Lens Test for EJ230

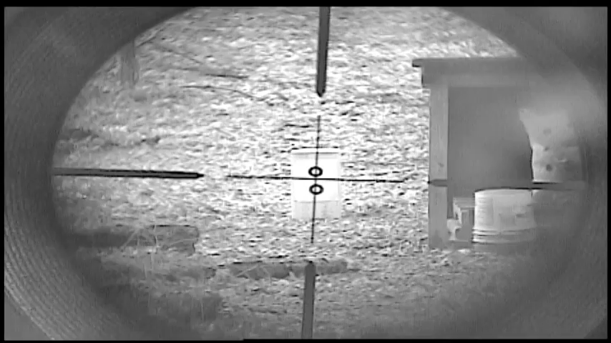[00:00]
Today I'm doing a test with the homemade night vision. This is with the KT&C bullet camera that I have mounted behind my daytime scope.
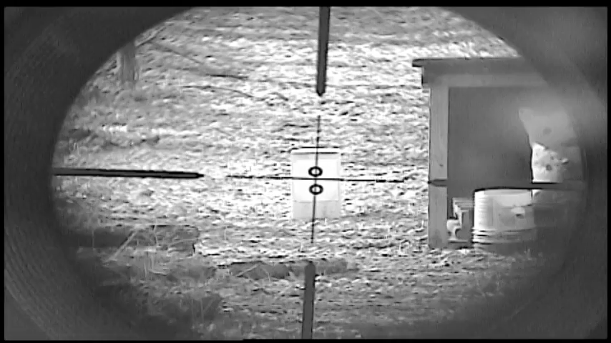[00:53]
So what I'm going to do now, I'm going to take this 12 millimeter KT&C lens out and I'm going to replace it with a lens I got on eBay that's a 16 millimeter and see what difference there is. Okay I have traded out the lens. I have removed the 12 millimeter KT&C lens and I've replaced it with the eBay 16 millimeter lens. You can see the difference that this new lens makes. This new lens has a lower f-stop therefore it allows more light to enter.
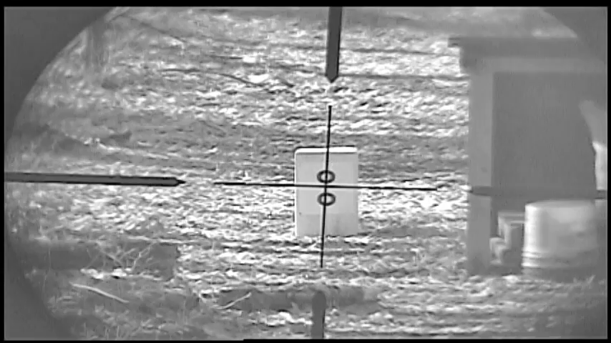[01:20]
So it has a better light gathering capability than the 12 millimeter. I like this one so far. You can see the difference.